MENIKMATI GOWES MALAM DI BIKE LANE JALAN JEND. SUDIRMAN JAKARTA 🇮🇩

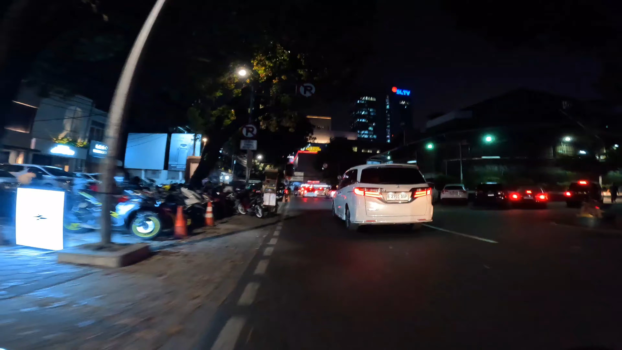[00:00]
Oke, di malam ini gue lagi di Jakarta, tepatnya di daerah selatan. Ini lagi pengen ke arah Jalan Jenderal Sudirman nih.
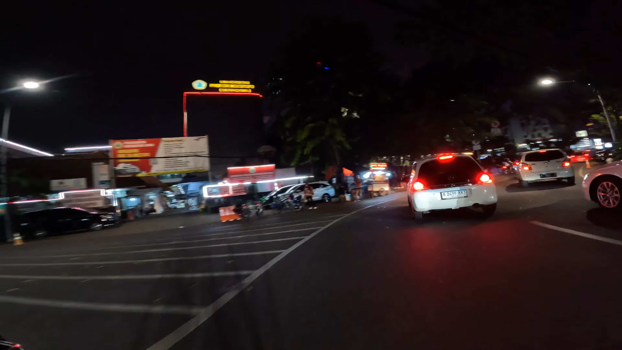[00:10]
Nah, ini gue sekarang lagi di depannya, dekat-dekat Senayan nih kayak ini, yang belakangnya.
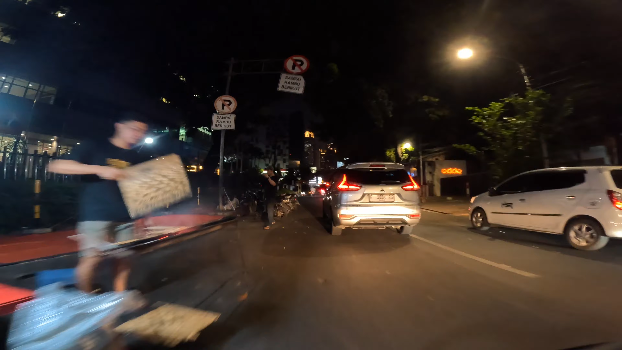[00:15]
Ntar pikiran keluarnya lewat Jalan Asia Afrika sana, baru ntar keluar-keluar di Jalan Jenderal Sudirman nih.
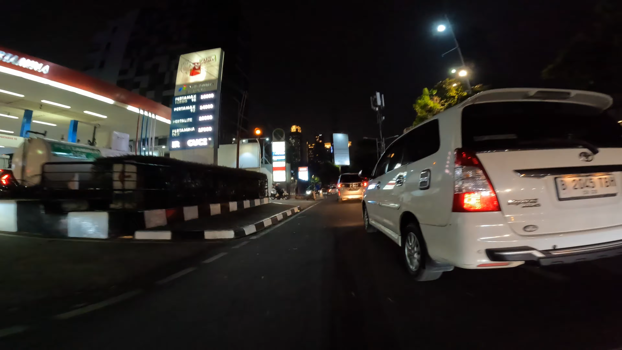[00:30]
hari Jumat ya, dia itu ditutup malamnya, jadi nggak bisa lewat sana.
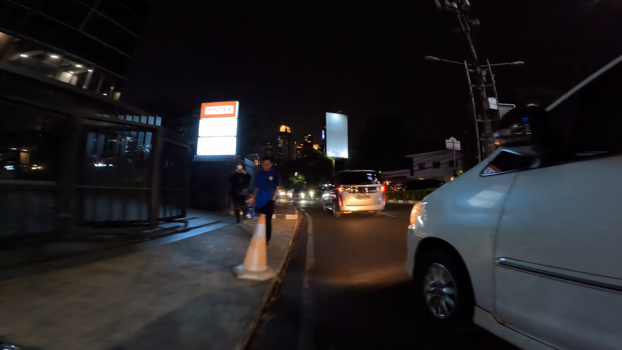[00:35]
Kecuali hari libur, jadi diharusin lewat belakang sini nih.
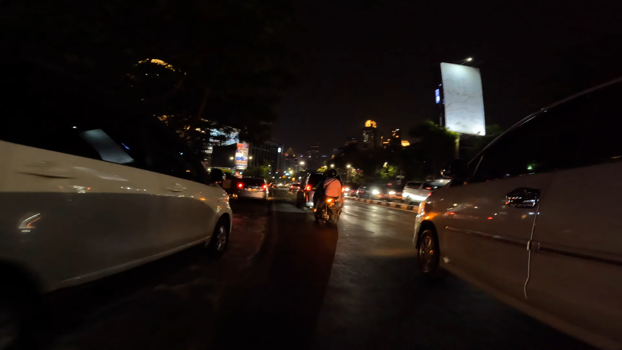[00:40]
Pikiran malam, pengen sepedaan malam gitu ya, soalnya kalau malam enaknya adem, anginnya enak gitu ya.
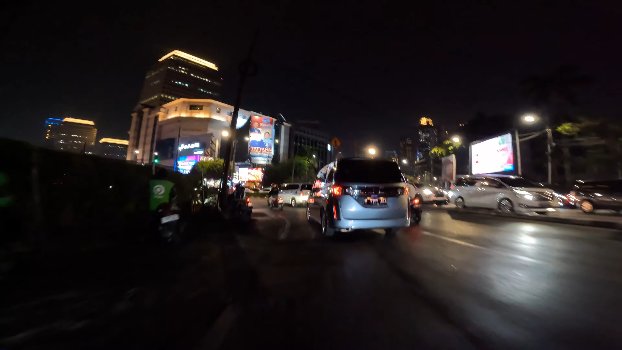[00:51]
Jadi buat cruising-cruising santai ke Jakarta nih. Nah, ini depan Senayan City nih sekarang. Depan Senayan City sama STC ya.
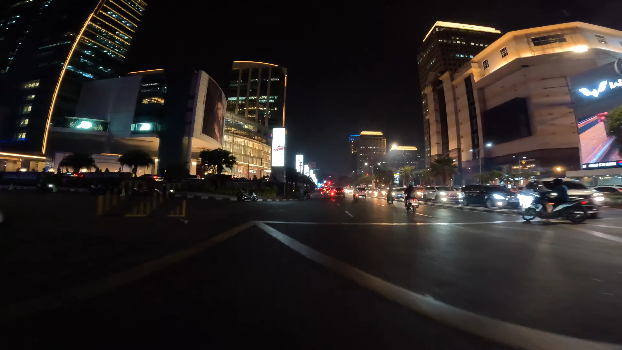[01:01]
Tuh, lihat di arah yang sana deh, itu epert banget tuh. Arah sebaliknya ya. Tadi pas kesini pun juga sebenarnya padat banget di daerah Ciputat ya, karena gue pergi pas jam pulang kerja. Walaupun mungkin banyakan yang pulang kerjanya dari Jakarta ya, ke arah BSD.
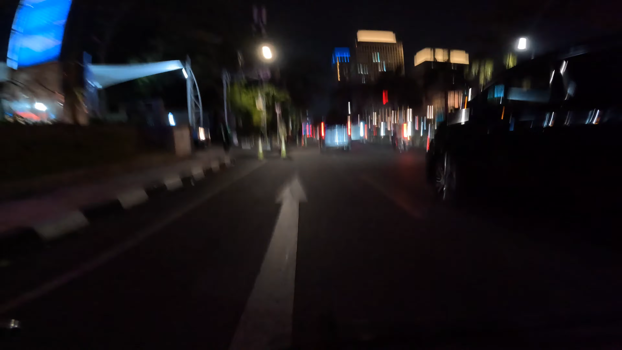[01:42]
Nah, ini kanan gue ada Plaza Senayan. Atau kelihatan untung aja di kamera, kamera turun.
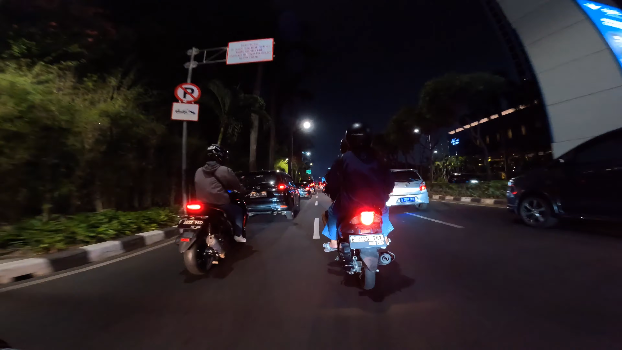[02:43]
Orang pikir ngapain ya sepeda di jalur tengah, karena mau belok gitu kan, tau gak belok-belok nih gue nih, ntar belokannya di kanan soalnya. Nah, setelah puter balik ini ntar baru belok kanan nih.
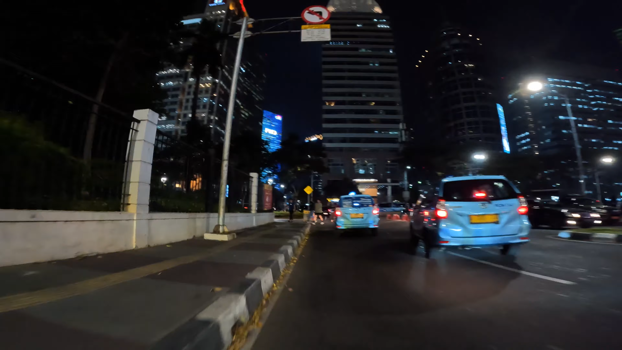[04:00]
atau emang siap hari kayak gini nih? Gue udah lama banget nggak main ke daerah sini pas malam. Kita ambil kiri masuk jalur sepeda, yuk.
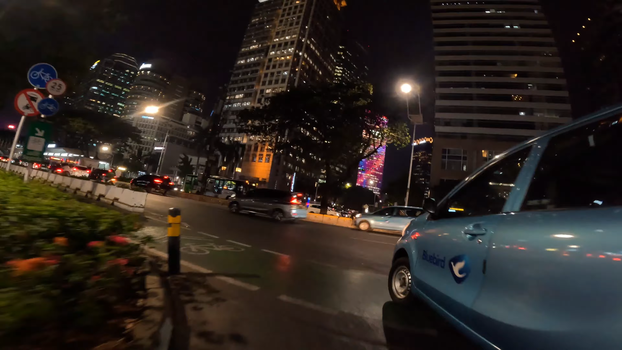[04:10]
Ah, kira masuk juga di Jalan Jenderal Sudirman malam hari, di depan halte Gelora Bung Karno.
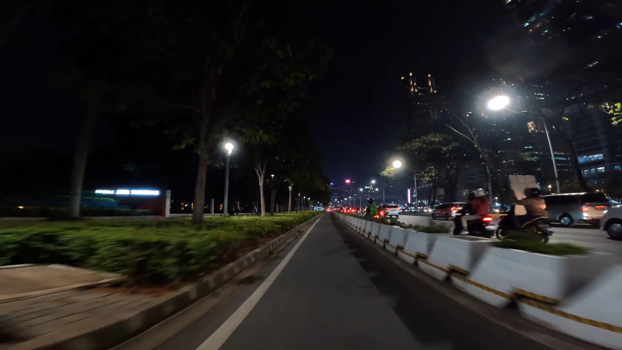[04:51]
Ini sebenarnya dicari sih kalau sepedaan malam ya, adem banget. Nah, ini mau masuk ke Semanggi Interchange. Simpang Semanggi.
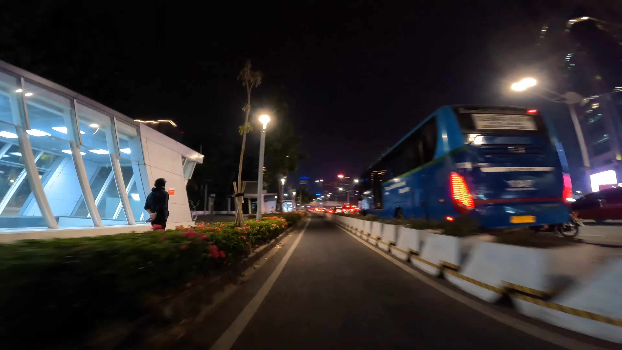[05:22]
Kalau sepeda sih treknya sama kayak motor ya. Hampir nggak ada beda ya. Cuman di Simpang Semanggi sana itu dia ada semacam namanya bike lounge gitu ya. Cuman ya isinya cuma tempat duduk sebenarnya sih. Atau tempat parkir sepeda gitu ya. Jadi nggak ada yang gimana-gimana banget.
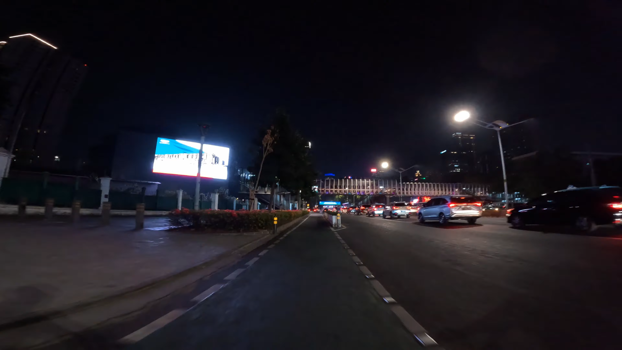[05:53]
Emang kalau malam sudarnya enak banget ya.
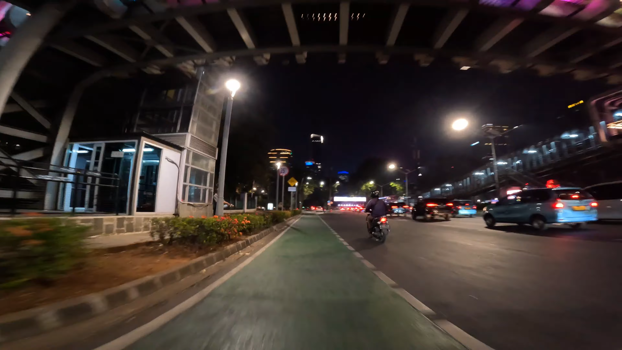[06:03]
Nah, ada yang bilang katanya sepeda boleh masuk jalur cepat ya. Padahal sebenarnya waktu itu nggak boleh sih. Ditegur sama gue. Oh, itu ada motor yang masuk jalur cepat tadi tuh. Kelihatannya.
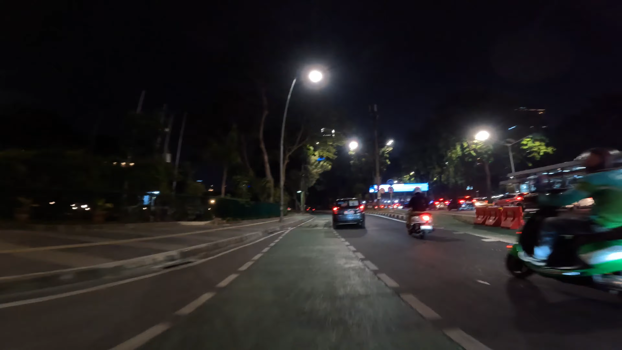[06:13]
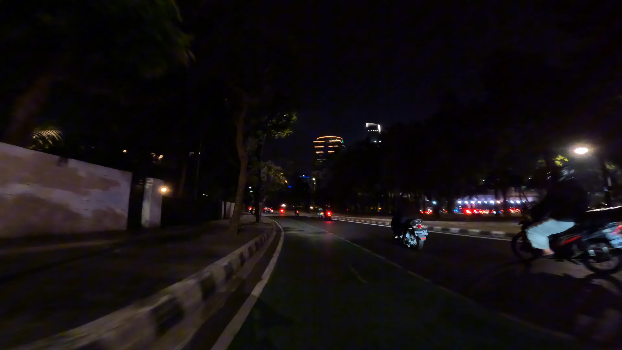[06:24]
Ntar kita ambil jalur kanan. Ntar gue pikiran sih pengen pulangnya itu lewat jalur sebaliknya ya,
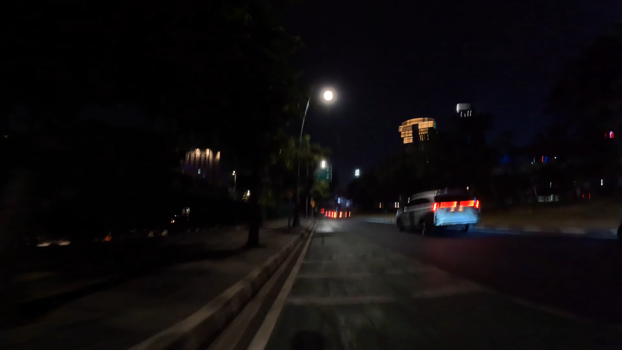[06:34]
cuman buat tadi gue lewat arah Ciputat, sekarang gue pengen lewat Bintaro. Nah, kita masuk kolong sini nih.